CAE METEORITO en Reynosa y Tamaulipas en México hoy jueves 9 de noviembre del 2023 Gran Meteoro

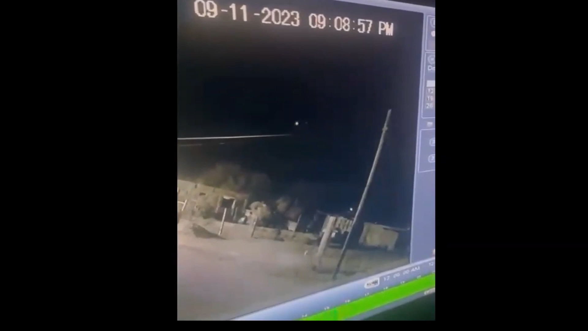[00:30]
Personas en las redes sociales indicaron que se escuchó un fuerte estruendo. Seguidamente, el cielo se iluminó de color verde con un gran destello. Posiblemente este fenómeno también pudo ser observado en ciudades cercanas acompañado de un fuerte estruendo. Aquí te presento varios vídeos compartidos por los usuarios en las redes sociales y dime lo que piensas en los comentarios.